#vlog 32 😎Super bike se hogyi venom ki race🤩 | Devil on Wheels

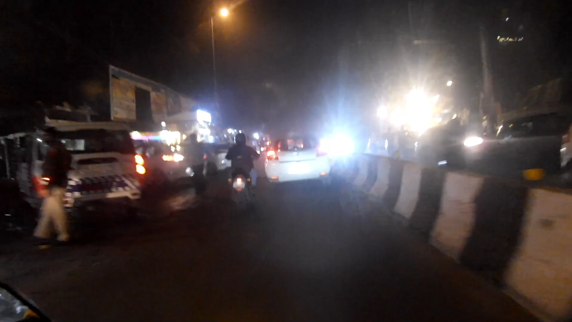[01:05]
आज तो वैसे भी लेट हो जाएंगे, उत्तम नगर से जाना पड़ेगा और उत्तम नगर में मिलेगा जाम। ये फंस गया सी है।
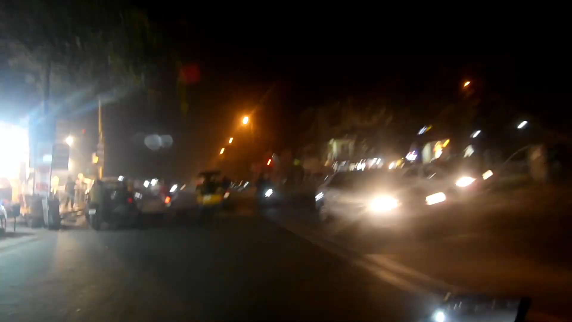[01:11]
तो ये रेड लाइट इतनी बेकार लगती है ना। चलो फिर ब्रिज से जाएंगे और क्या करें।
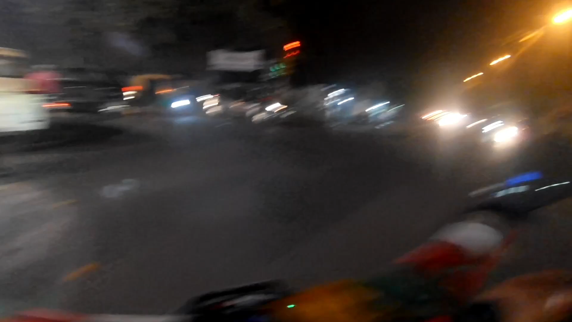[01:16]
मैं सोच रहा था आगे से जाके कट मारूंगा पीरागढ़ी के फ्लाईओवर के नीचे से जाता,
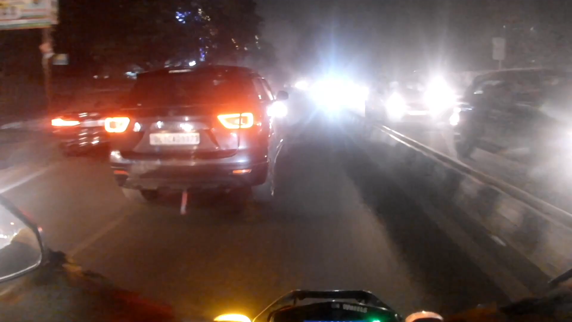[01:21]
बट अब यहाँ जाना पड़ेगा। यहाँ पे ट्रैफिक मिलता है बहुत ज़्यादा, इसलिए मैं इसको अवॉइड कर रहा था।
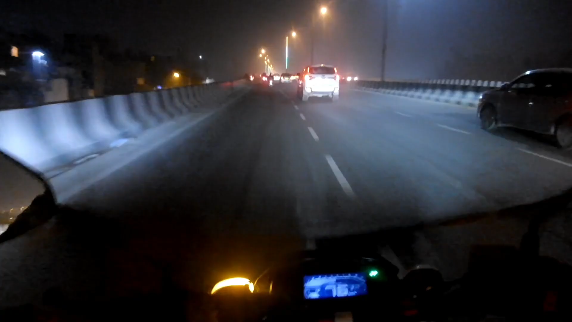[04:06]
भाई देखो ये गाइस इनको इन जैसे नमूनों की वजह से यहाँ एक्सीडेंट होता है। मेरा भी एक्सीडेंट ऐसे ही हुआ था यहाँ पे।
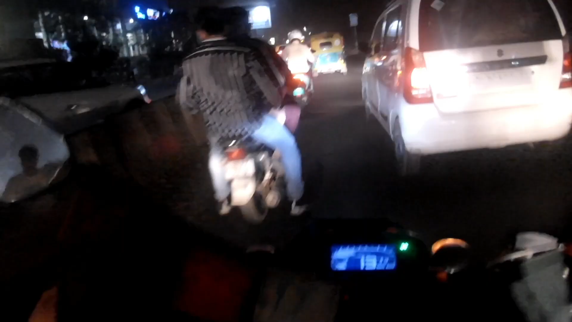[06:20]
इनके साथ मैं भी बैठ दूँ गाइस, तीनों बिना हेलमेट के भाई साहब।
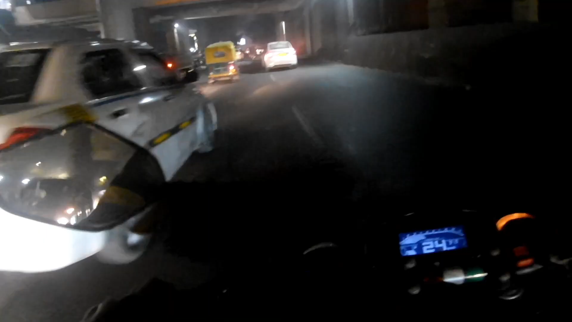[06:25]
भाई एक से एक दिल्ली में, दिल्ली क्या इस वाले रूट पर तो बहुत नमूने मिलते हैं भाई साहब,
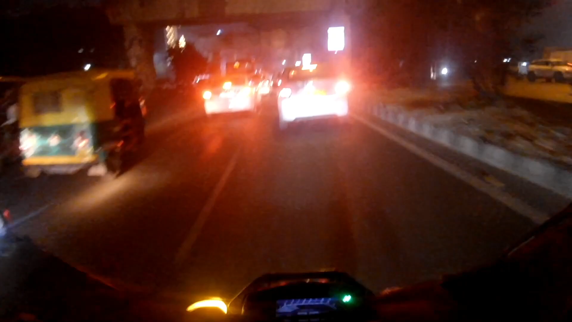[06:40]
चल वैना बहुत भाग लिया तू, अब धीरे चल यार। ओए पीछे बंदा आ रहा है, ये झुंझू करता हुआ बंदा आ रहा है पीछे।
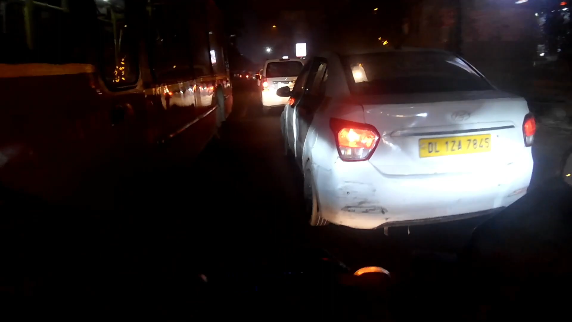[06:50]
ये तो गाइस ये गया सुपर बाइक लेके बंदा।
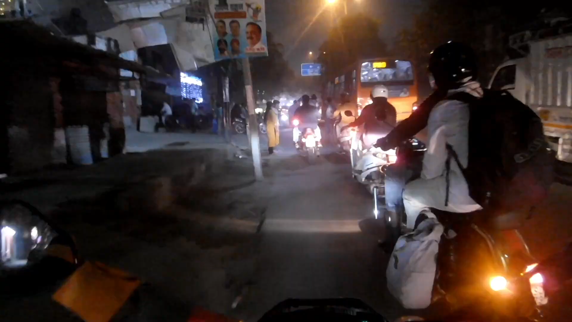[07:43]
चल भाई चल भाई चल चल चल, मोड़ मोड़।
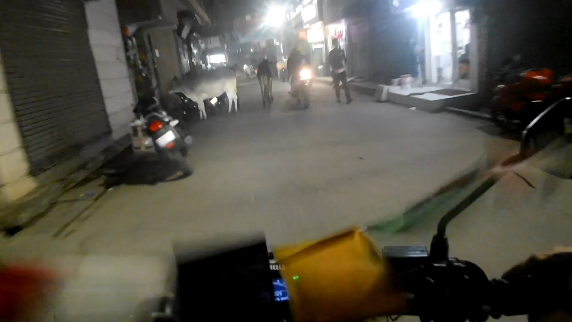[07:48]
ए चुप्पे कहाँ हो आंटी, बीच में को खड़ी हो,
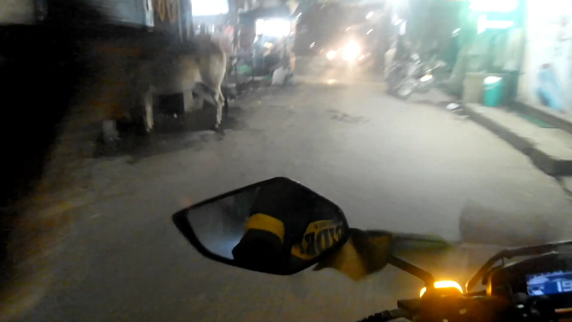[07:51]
मुझे क्या दिक्कत है भी।
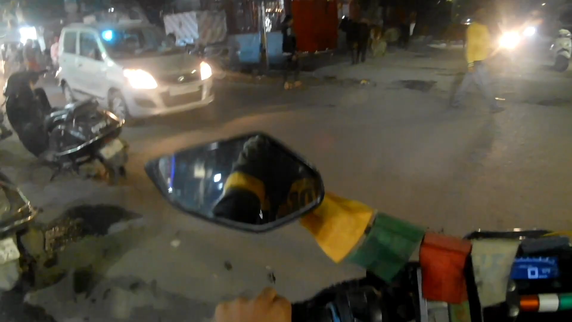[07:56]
वाह ये राइट मुड़ेगा। वाह वाह अंकल बढ़िया देंगे से कट ले रहे हो तुम तो।
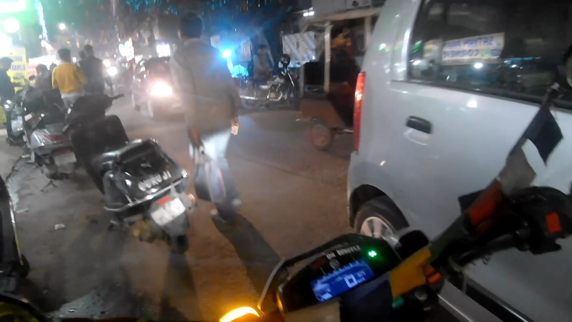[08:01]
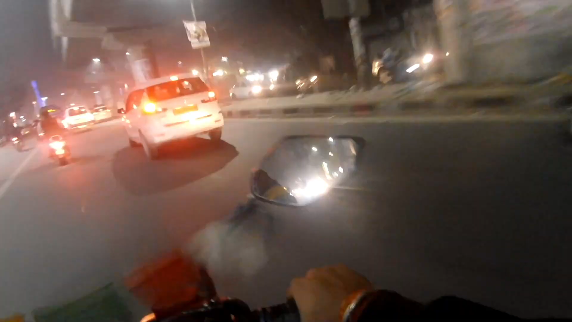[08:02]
भाई लग गया जाम। वाह वाह वाह वाह, उत्तम नगर की पहचान आ गई, देख रहे हो यहाँ पे जाम लग जाता है।
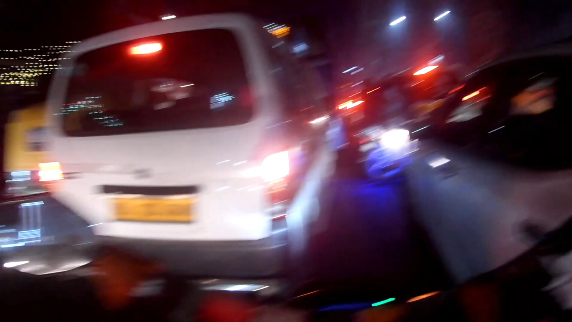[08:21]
वाह वाह वाह वाह, छोटा बच्चा भी ले रखा है, तीनों विदाउट हेलमेट है, जुगनू भी चल रहा है इसकी बाइक में। वाह वाह वाह वाह,
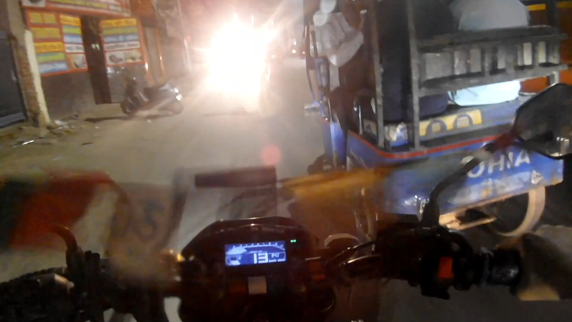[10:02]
ओ भाई कहाँ जा रहा है, कट मार रहा है गाइस, कट मार रहा है ये,